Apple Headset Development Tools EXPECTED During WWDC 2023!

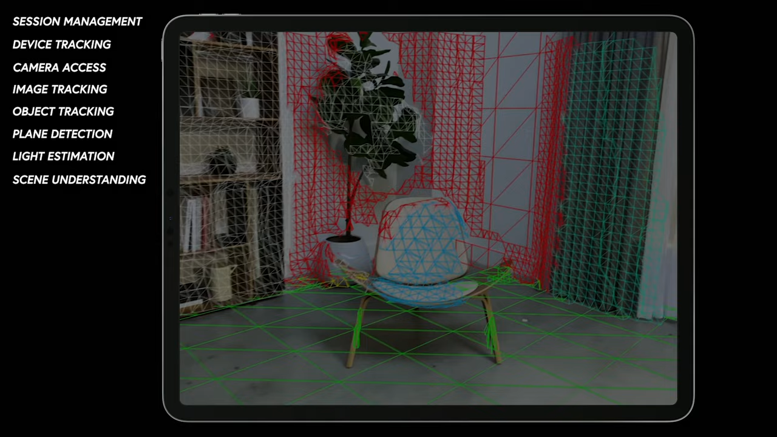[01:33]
basically tells you what your walls are your tables are face tracking and